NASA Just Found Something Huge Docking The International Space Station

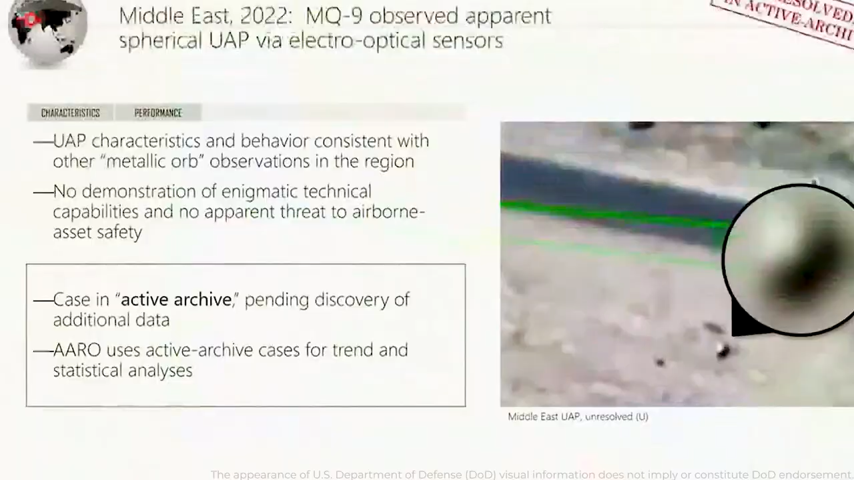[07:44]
The second video, filmed earlier this year in South Asia,
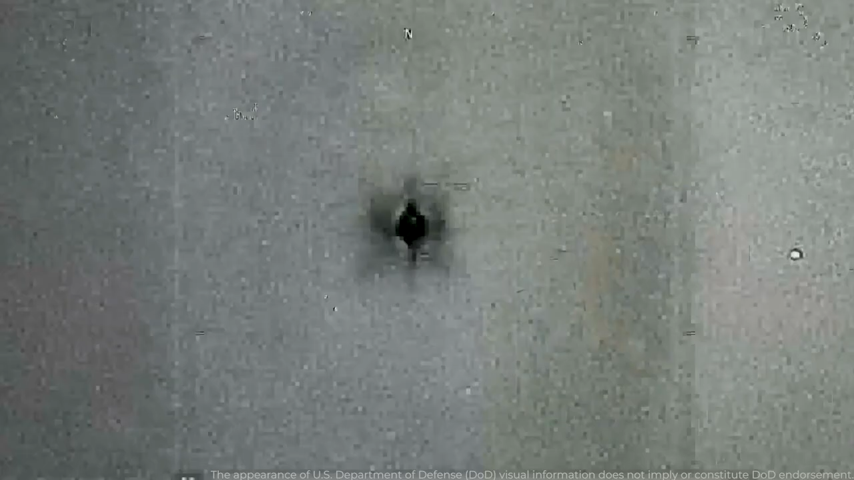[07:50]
showed an object passing by two MQ-9 drones.
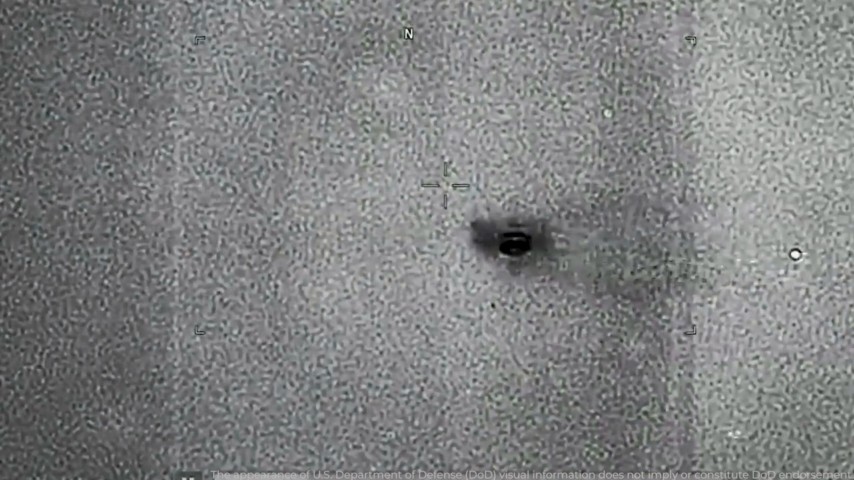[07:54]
The captured footage appeared to reveal a propulsion trail, initially deemed truly anomalous by Kirkpatrick.
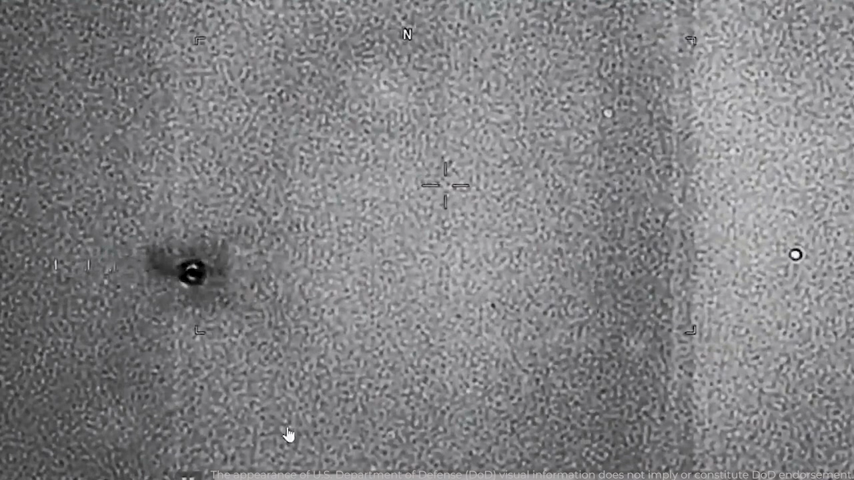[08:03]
However, after painstakingly analyzing each frame, his office made a surprising discovery.